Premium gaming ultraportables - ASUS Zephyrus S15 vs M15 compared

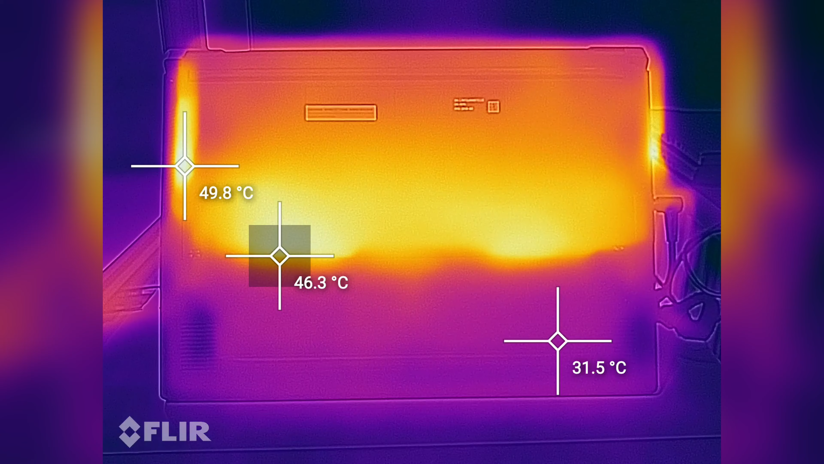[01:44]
allowing the button to feel slightly cooler when running games. That's noticeable in the thermal readings, but don't forget that this is more or less an illusion, as the hot parts are hidden behind the AS flap and in reality,